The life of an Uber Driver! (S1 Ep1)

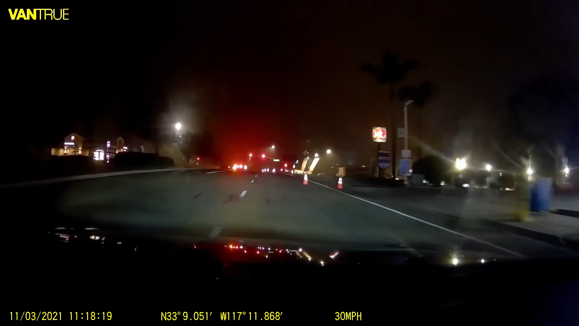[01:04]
wait what do i get in oh shit i just like cones right there so i didn't know oh i went the weird way around it hey i've been to this jack in the box before bring it up yeah do you want something like